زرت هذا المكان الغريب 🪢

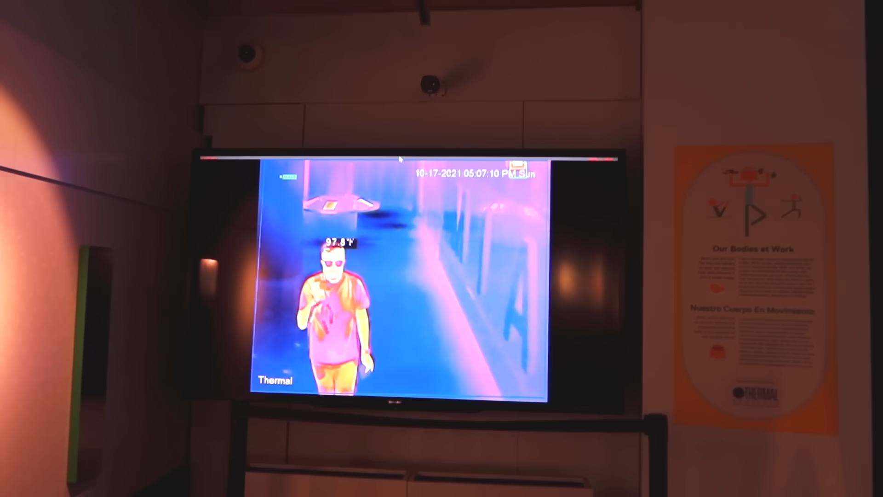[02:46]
شوفوا شحصات يا جماعة هذا اللي يستخدمونه في المطار شوفوا كيف قدرون يعرفون درجة حرارتك منك تمشي بس
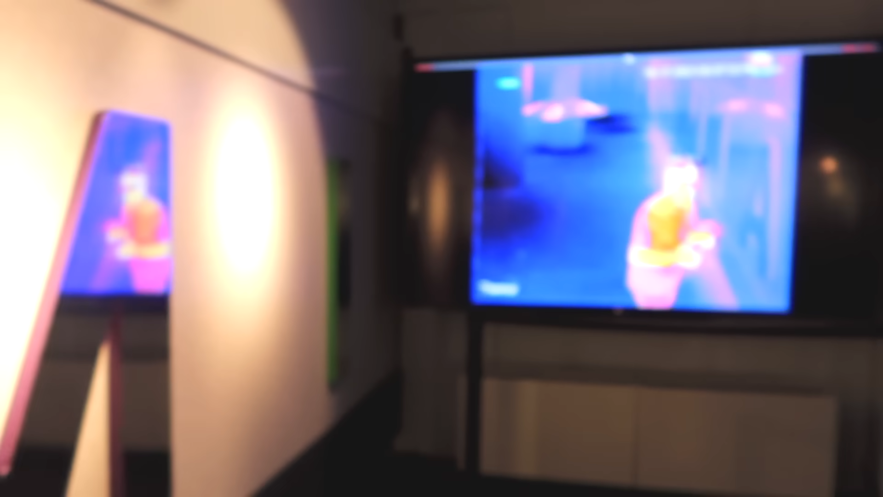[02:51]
شوفت صورة قبل زي كده يقولون إنسان عندك أكثر مشعور